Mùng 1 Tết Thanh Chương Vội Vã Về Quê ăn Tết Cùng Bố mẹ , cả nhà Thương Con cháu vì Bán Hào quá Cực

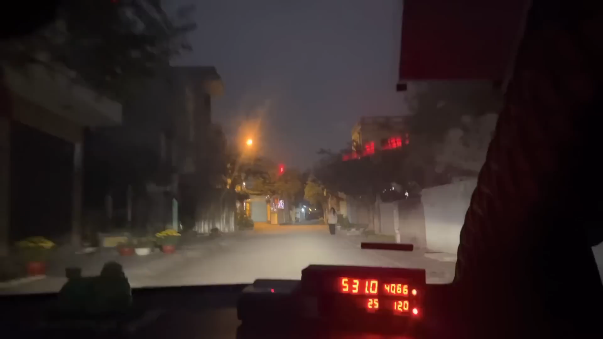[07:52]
Đây quý vị khán giả, đây là đường dạ, đây là đường vào nhà Thanh Trương nha quý vị. Đây đó,